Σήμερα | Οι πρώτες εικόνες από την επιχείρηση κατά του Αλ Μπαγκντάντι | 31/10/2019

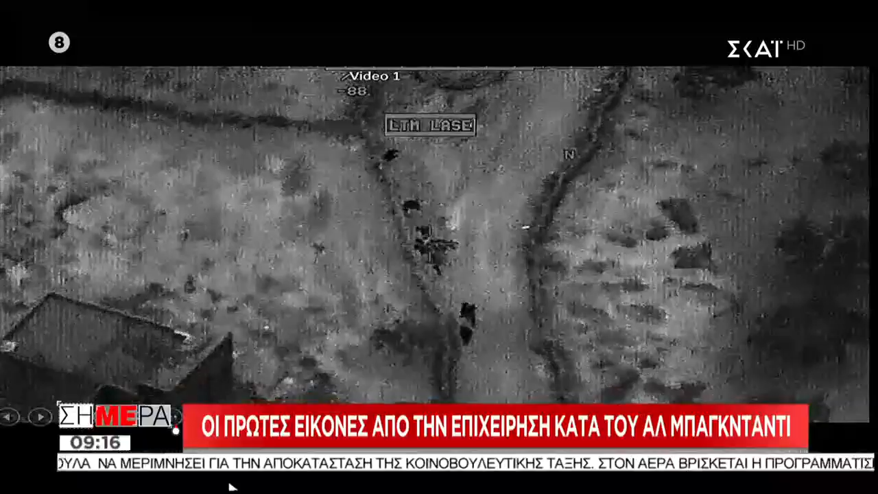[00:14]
βλέπουμε ναι αυτό ήταν το κρινσφί για το λοιπόν του Αλ Μπαγκτάτη το δείχνουν θα σας εξηγήσω μετά για ποιο λόγο αυτοί είναι οι τζιχαντιστές όσο που ήδη πυροβολούν το ελικόπτερο και ανταποδίδει το ελικόπτερο εξολοθρεύοντάς τους
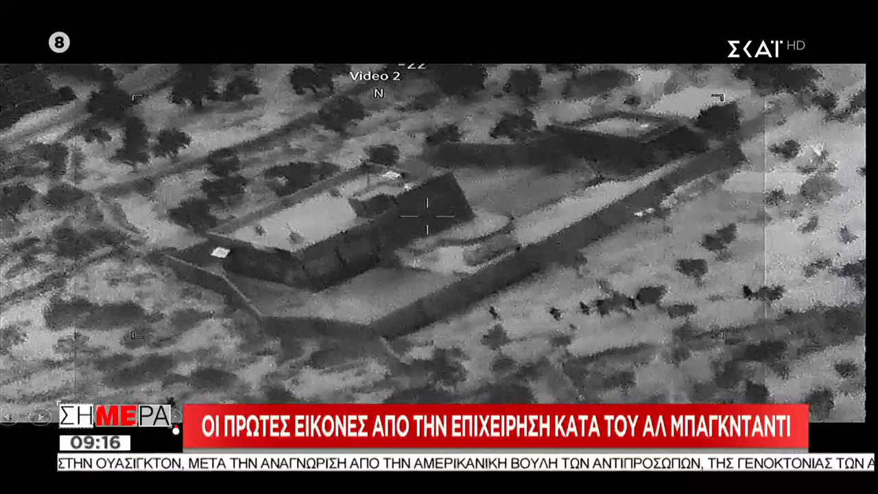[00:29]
από κύπρα βλέπουμε τα Αμερικανούς κομμάτων να πλησιάζουν το κρινσφίγεντο
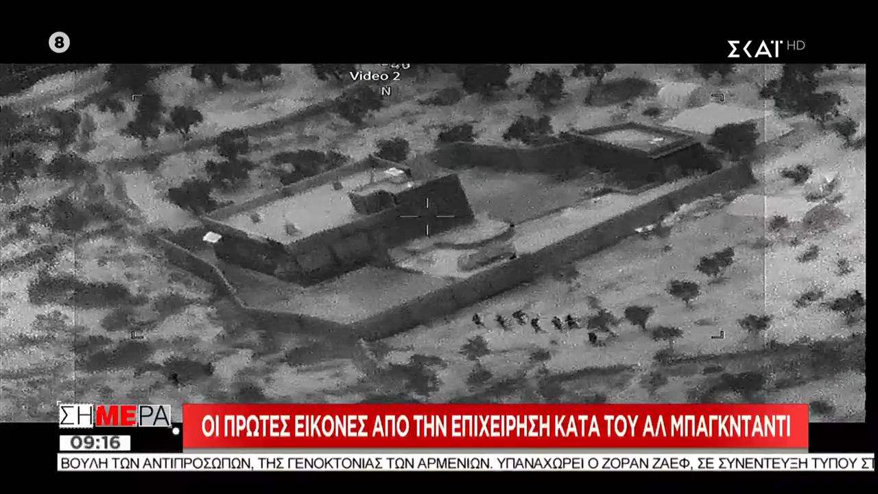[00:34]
δείχνει τι ακριβώς συνέβη στην επιχείρηση μέχρι ένα σημείο βλέπουμε τους Αμερικανούς κομμάτων να πλησιάζουν εκεί λοιπόν ο στρατηγός Μαγκέντζη μας
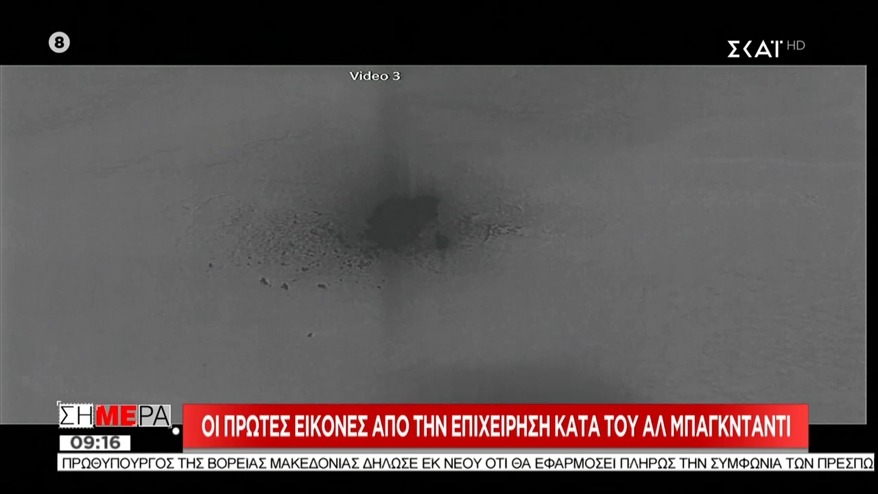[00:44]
αποκαλύπτει ότι κάλεσαν όσους ήταν μέσα να βγουν έξω βγήκε πολλοί κόσμος, τους έψεξαν για όπλα, όσοι ήταν άμαχοι τους άφησαν να φύγουν ανάμεσα σε αυτούς και
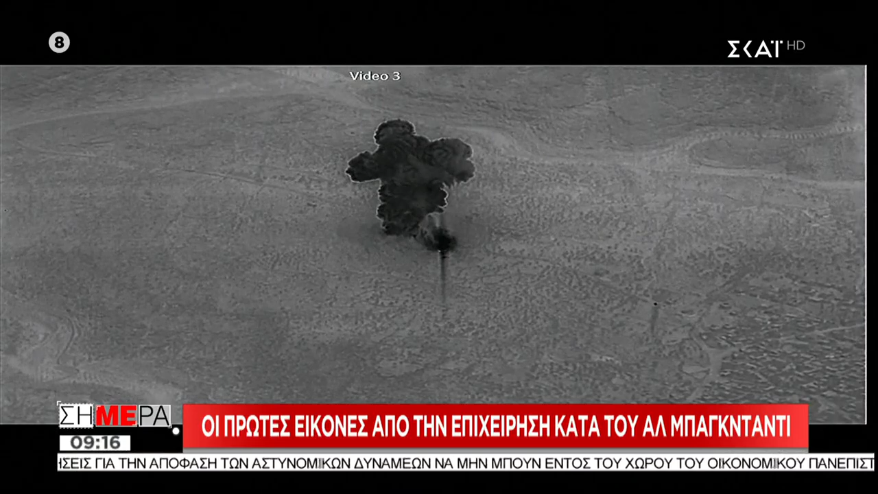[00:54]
11 παιδιά συνολικά στην επιχείρηση σκοτώθηκαν 6 τζιχαντιστές ανάμεσα σε αυτούς και ο Μπαγκτάτη,
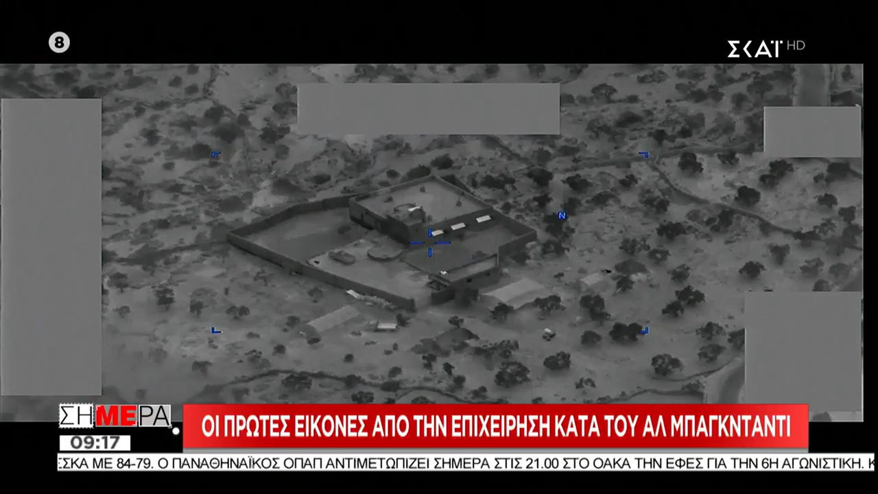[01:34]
προσωπικά είπε ακριβώς τα τελευταία λεπτά του Μπαγκτάτη χθες πάντως οι αξιωματούχοι του Πενταγόνου προκειμένου να προστατέψουν αν θέλετε τον Τονάλτ Τραμπ είπαν ότι δεν γνωρίζουν
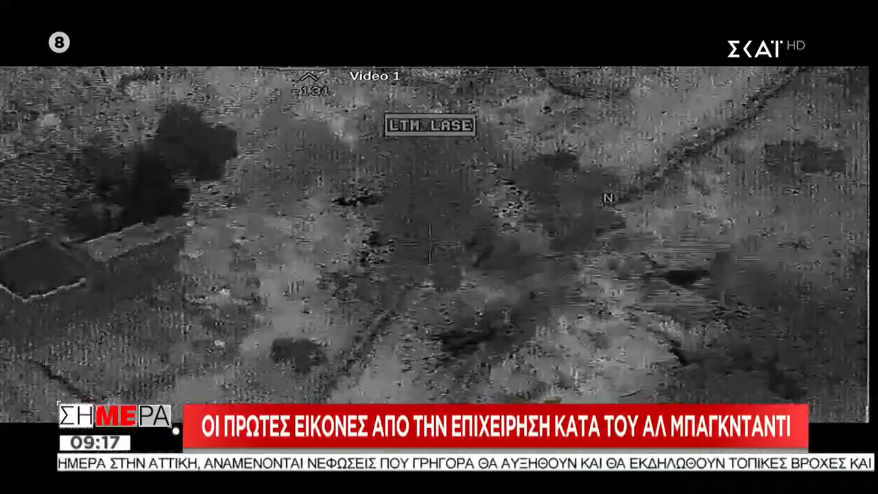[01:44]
ακριβώς τι συνέβη εκείνες τις ώρες αλλά φαίνεται ότι ο πρόεδρος συνομίλησε με κάποιο από τα μέλη της επιχείρησης που εμείς δεν έχουμε μιλήσει αν δείτε τις τελευταίες φωτογραφίες βλέπουμε ότι είναι κρανίου τόπος η περιοχή είναι το πριν και μετά διευκρίνησε λοιπόν εκεί ο ξεωματούχος του Πενταγόνου ότι οι αμερικανικές
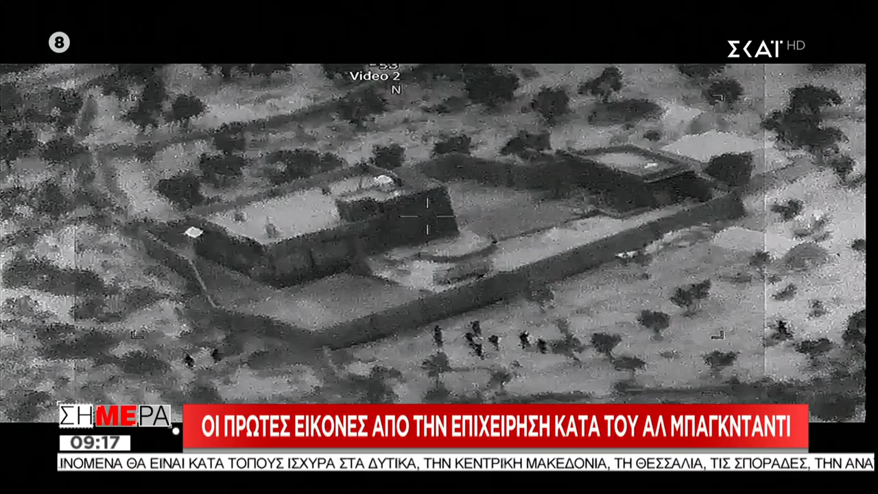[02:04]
δυνάμεις δεν ήθελαν να αφήσουν τίποτα το κάναμε λέει σαν να είναι χώρο στάθμευσης για να μην μετατραπεί σε χώρο λατρεία στο σημείο αυτό όπου βρισκόταν ο Μπαγκτάτη Χρύσα πάντως νομίζω ότι όλος ο κόσμος από χθες μιλάει για αυτό το βίντεο που φτιάχτηκε